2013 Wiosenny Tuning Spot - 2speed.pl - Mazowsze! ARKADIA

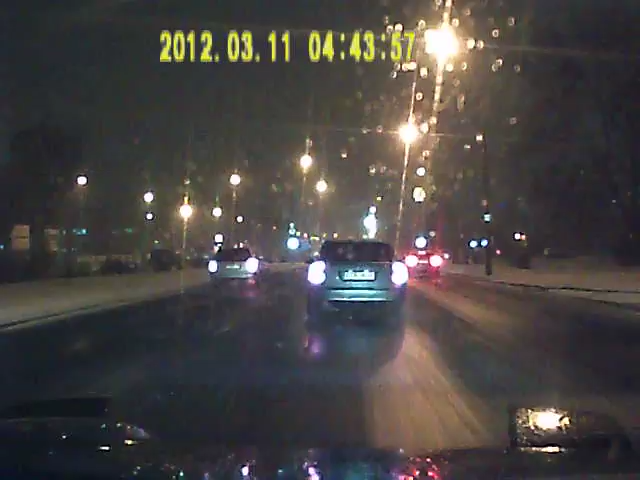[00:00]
trzeba być na arkadzie, no. Widzisz? Tam jest arkadzie. Można prawie, nie prosto. Można. No. Ale czy gdzieś jedzie?
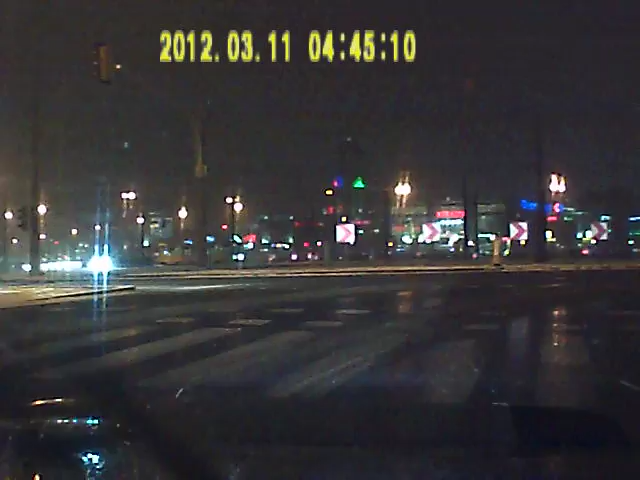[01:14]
W prawo ci tutaj, wiesz? Przejechać na parking. W prawo? Czy w lewo? Chuj. Nie, to jest przed nami, to jakoś prosto albo w lewo. Ale tam jest chyba wjazd na parking, co tak mi się wydaje. Ja prawie nie, ja będę prosto. Bo prawo to gdzie prosto? Tam się jedzie, albo tam. No zobacz, w prawo to zobacz, gdzie on jest. Tam! Tam jest w prawo, a tu jest w lewo. Nie ma prosto. No w prawo to jest tu, gdzie oni jadą, zobacz. No dobra, ale chodziło mi o tamty zjazd, tam, w tamtą stronę, widzisz? To jest nie prosto. Tam, tylko tam. To jest prosto. Albo tam. No to jest prosto, albo lewo.